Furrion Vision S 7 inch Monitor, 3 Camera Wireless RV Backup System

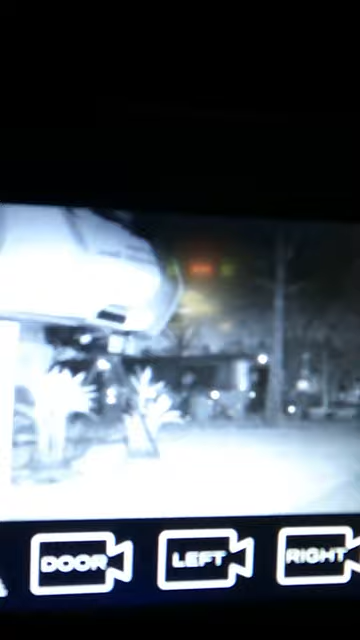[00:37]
Look at that. We were just out there It was pitch black and you could see like it's day